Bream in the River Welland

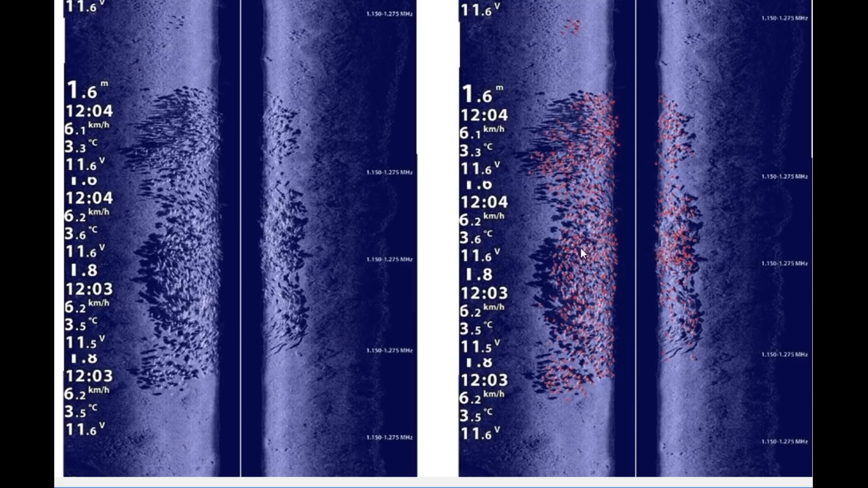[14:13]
next year in exactly the same location but we've got a really good idea of the numbers in there and there's almost 2000 bream in that shoal but you can just see how tightly they are packed in under the right conditions and again exactly the same location as the year before